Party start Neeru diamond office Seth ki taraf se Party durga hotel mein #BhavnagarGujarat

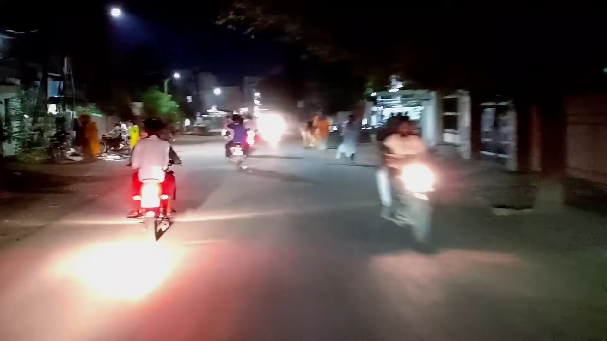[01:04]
बाद हम लोग मैं और सुमित भाई खाना खाने के लिए होटल पे जा रहे हैं। अभी यहाँ पे हमारा भावनगर शहर है उसमें हम एक्टिवा लेके दोनों भाई जा रहे हैं खाना खाने। तो अभी हाईवे पे आएगा, ये तो सिटी का छोटा सा रास्ता है,
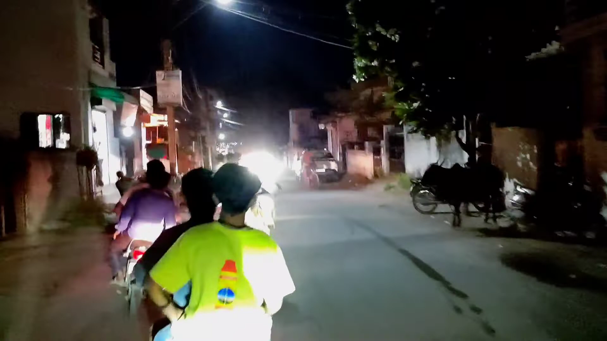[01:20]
एक बीच में गाय आ गया यार। और हमारे आगे भी हमारे लोग की गाड़ियाँ जा रही है, सब लोग साथ में मिलकर जाएंगे, पूरा ऑफिस स्टाफ जाएगा।
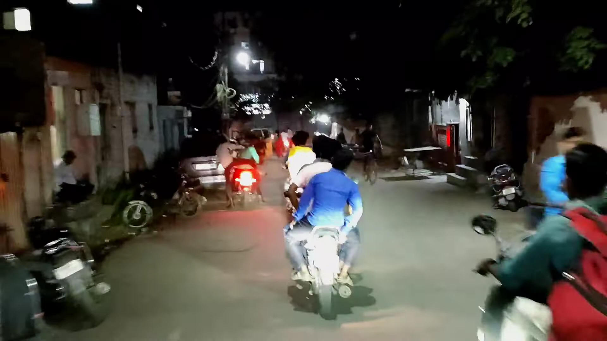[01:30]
अभी तो ऐसा लग रहा है अभी ये रुक गया हमारा दोस्त, उसको सिटी में अच्छी से गाड़ी चलानी नहीं आती, वो कच्चा पक्का ऐसा ड्राइवर है, तो ये धीरे धीरे ही चलाएगा।
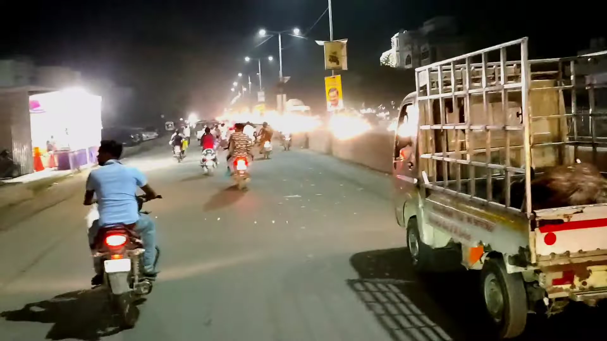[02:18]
यार बहुत ट्रैफिक लगता है आज तो, टाइम पर इधर ये वाला।